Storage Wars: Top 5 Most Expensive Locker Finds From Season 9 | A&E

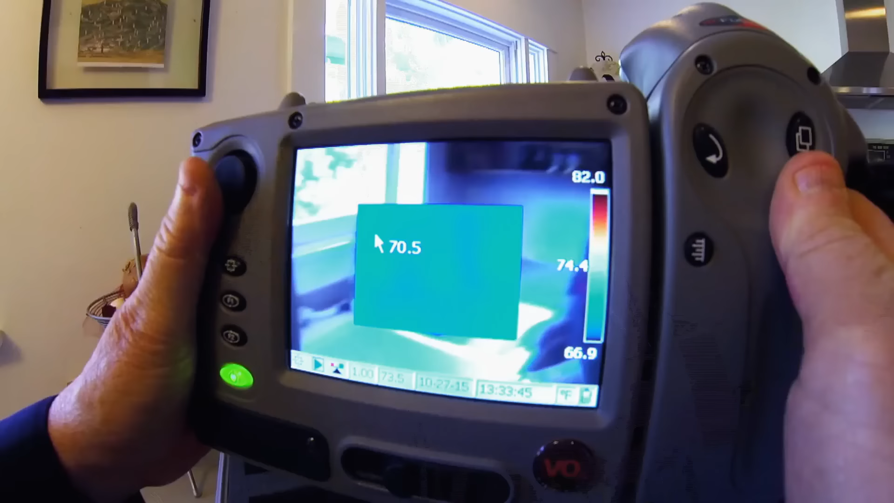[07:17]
Oh, so we have all the blue then. So blue would be cold.
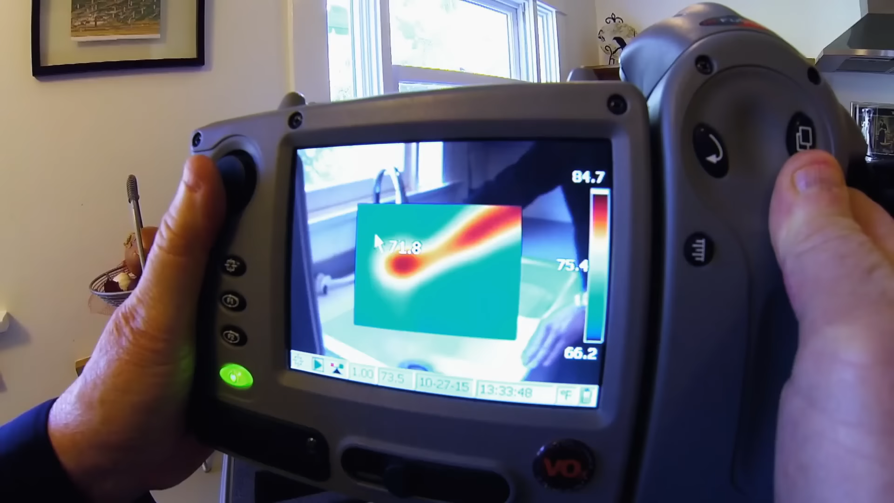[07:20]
On screen: spot 71.8°F, scale top 84.7°F, scale bottom 66.2°F
Then it should start to turn color right now. Wow. Right?